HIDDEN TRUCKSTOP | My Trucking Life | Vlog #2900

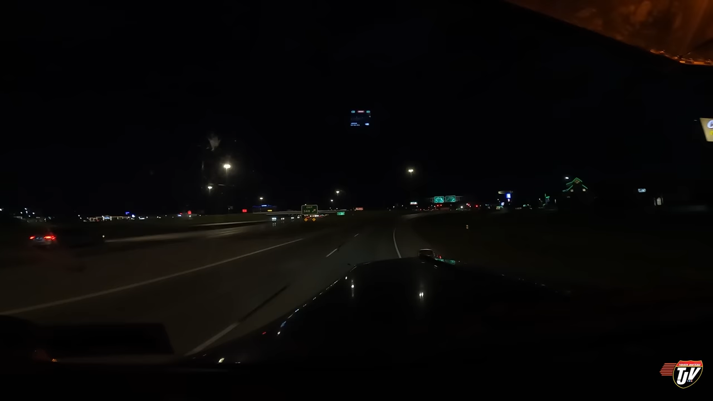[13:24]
300 meters, turn left on 45th Street South and then take the entrance to the right in 280 meters. Nope, I'm gonna turn right. We're in West Fargo, North Dakota. We're going to Blue Beacon. I need to get this truck washed. This is my only chance to do it. So it's gonna happen. I still haven't gone to the Space Aliens restaurant.
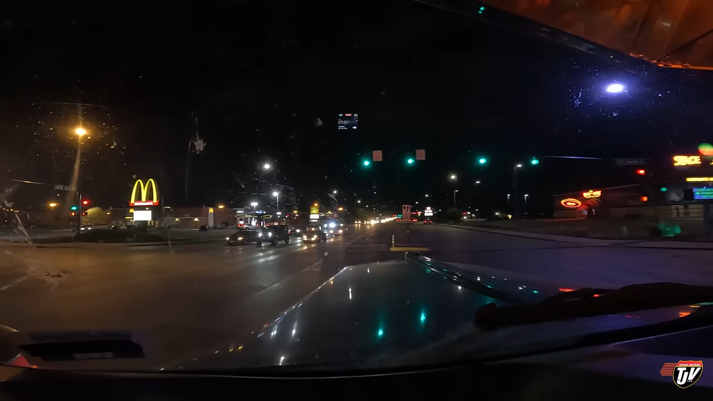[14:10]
And I don't stay in Fargo for night that often, because I'm so close to home, I usually just go home, right? One of these days we'll get in there. See what it's all about. I didn't even take a peek. 200 meters, turn right on Karen. 49th Street South.
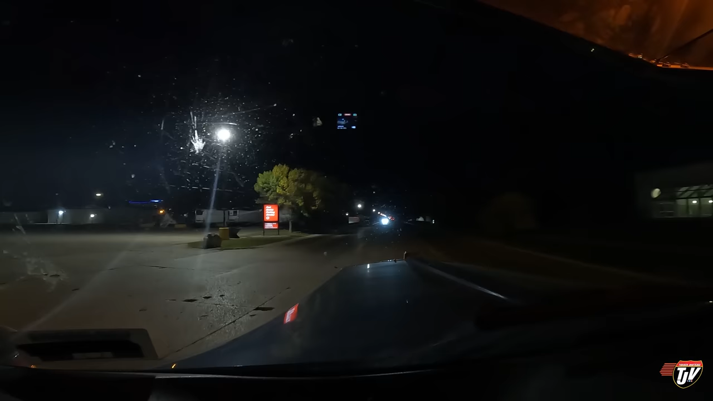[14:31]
I didn't even take a peek to see if there was a lineup at Blue Beacon. I don't care. Either way, I've got to get the truck washed. Lineup or not. I see from here there's one truck in one of the bays.
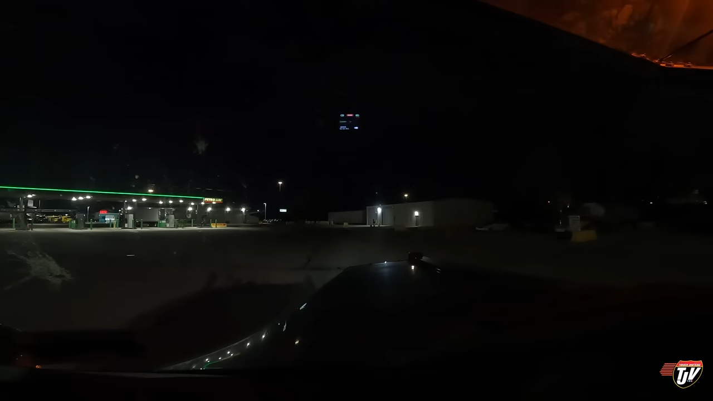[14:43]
I doubt there'll be that long of a lineup today, but you never know.
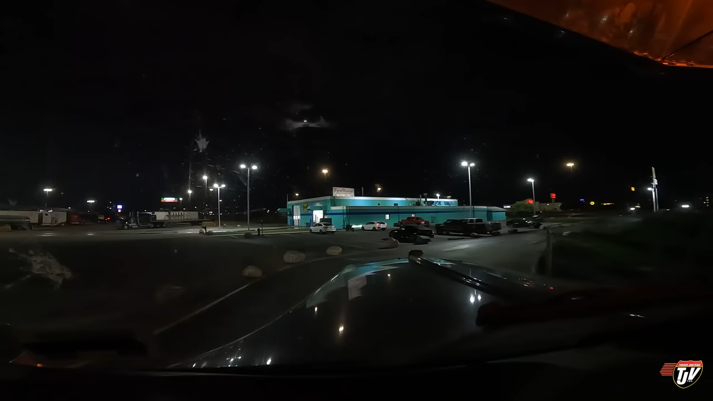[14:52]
I've always got to make the entrances to these Blue Beacons all twisty and windy. And look at these big rocks here because they don't want you to drag your trailer over their grass, but you definitely don't want to drag your trailer over those rocks.
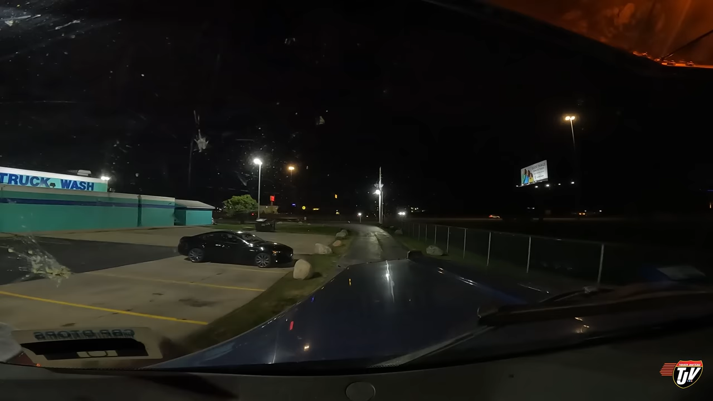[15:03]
Or drive over one, that'd mess up your truck. Okay, looks like we got one truck in line in both bays. Okay, that's not too bad. It won't take us too long. It takes about 15 minutes per truck. We'll be out of here in probably like a half hour.